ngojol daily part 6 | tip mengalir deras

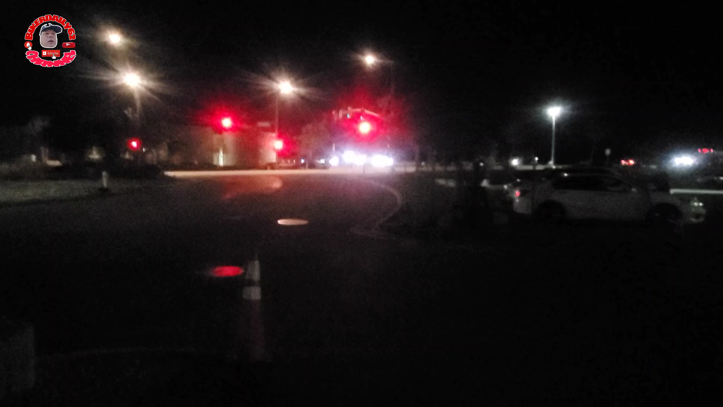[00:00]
Selamat malam jam 9 ini di Ontario Airport
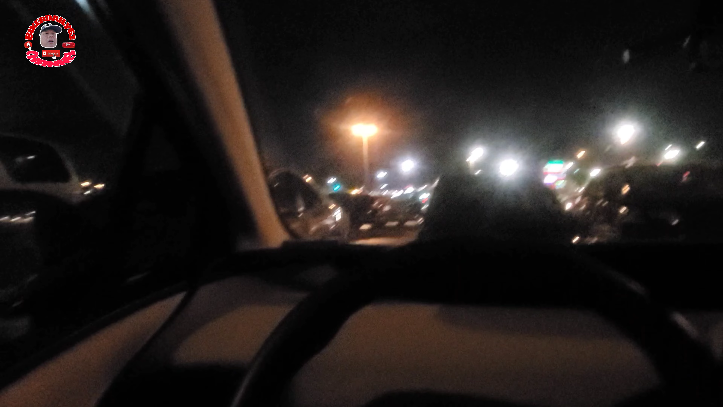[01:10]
Selamat malam guys Jam 8 ya Jam 8 ya Jam 8 lewat Di depan CVS Dan Chick-fil-A Biasa gue manggal disini nih
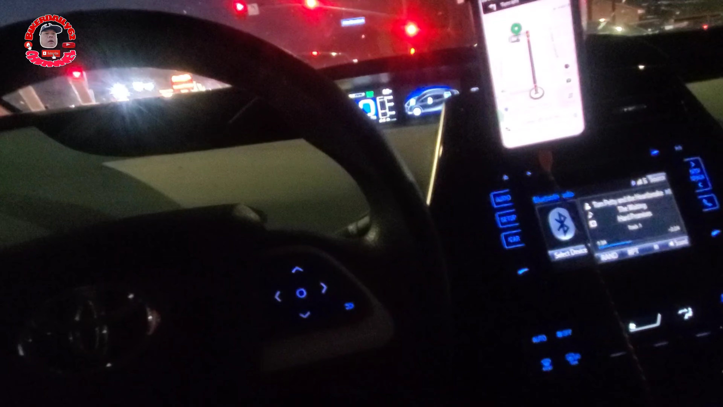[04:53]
Ada dua pick up nih Pick up pertama Di Indian Hill Di Di La Micuacana La Micuacana
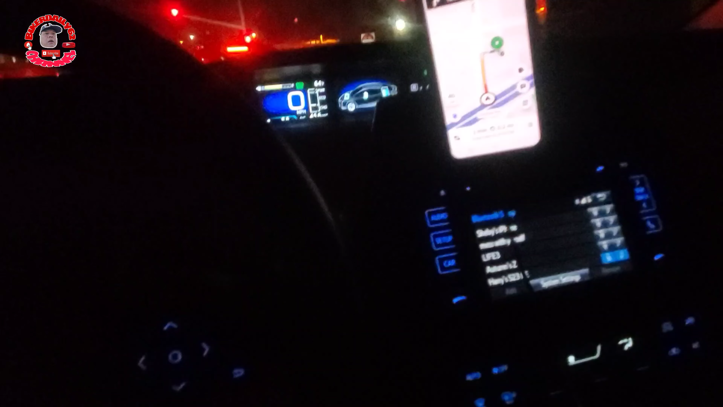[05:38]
Pick up nih guys Ke Cipotle Pick up ke Cipotle nih Ke
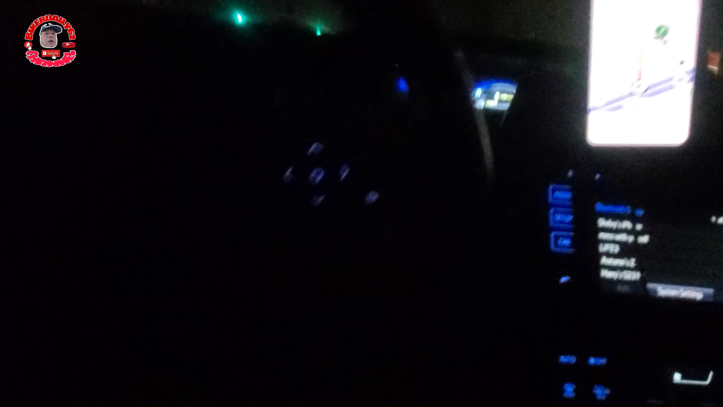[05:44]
depan nih Ke depan nih Poyoloko nih Pick up Cipotle
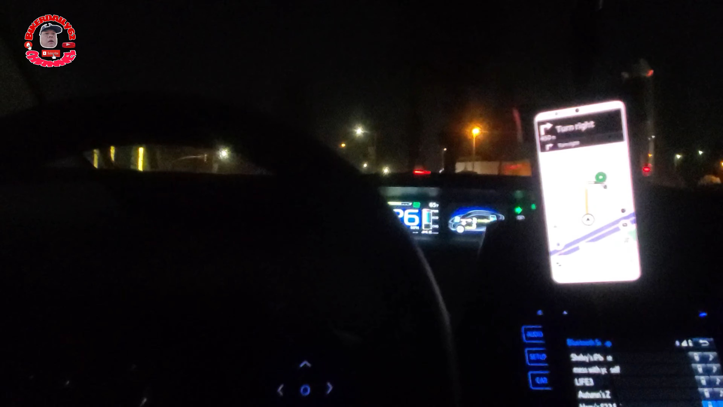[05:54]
Masuk sini nih Cipotle Oke Oke Hello Turn right Then turn right Turn left Then pick up on the left Ini dia Cipotle Tuh Tuh Cipotle tuh
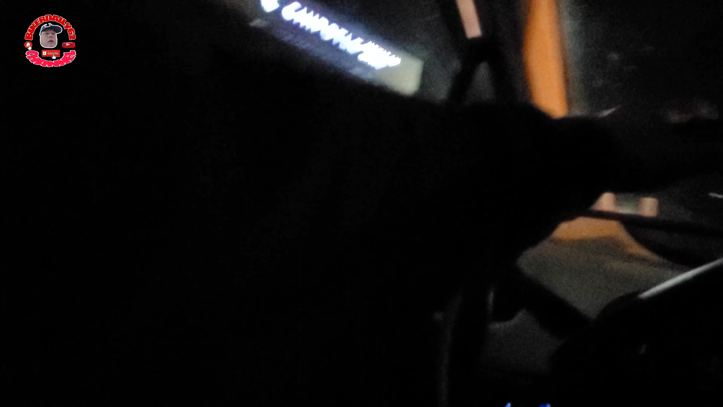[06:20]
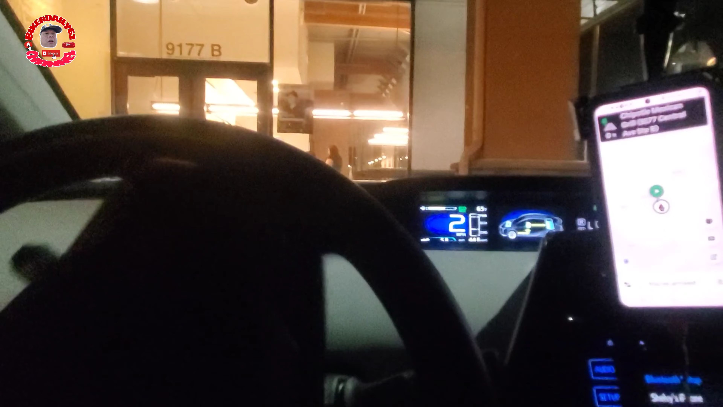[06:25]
Pick up Oke Sampai jumpa lagi Oke Ntar Ada dua orderan nih Di
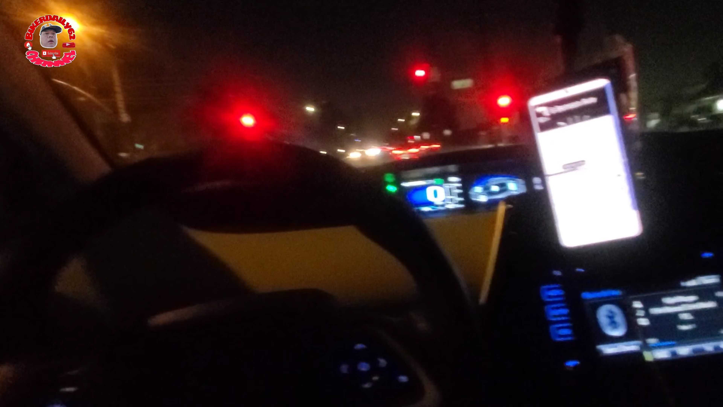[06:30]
Cipotle Tuh Satu buat Yang namanya A Satu buat nama yang B Jadi dua alamat Nggak jauh sih Di uplan juga nih Oke Sampai
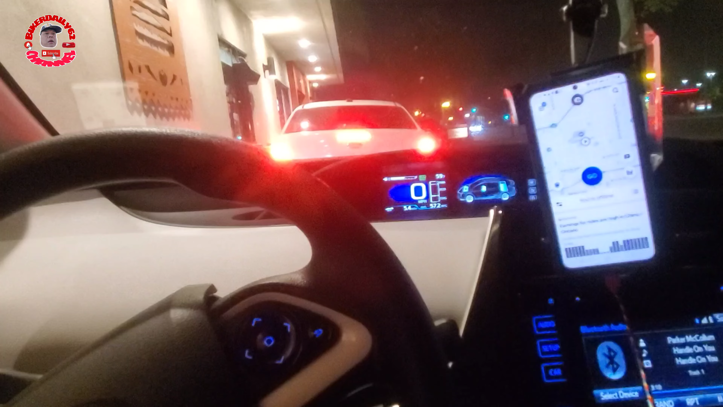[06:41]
Ngasih tanki dulu guys Ngasih tanki dulu guys Beli Deltaco nih Pake kupon Buy one get one free